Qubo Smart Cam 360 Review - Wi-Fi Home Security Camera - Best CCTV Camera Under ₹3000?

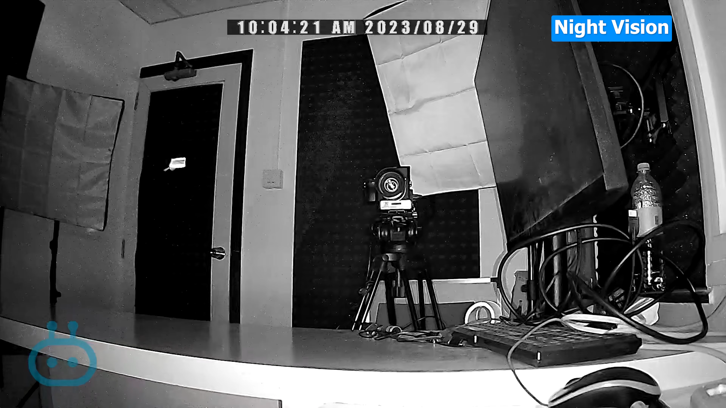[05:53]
आ जाता है तो यह आटोमाटिक लिए नाइट मोड पर स्विच करेगा तो उसकी फुटेज भी आप देख सकते हो कि किस तरीके से निकल के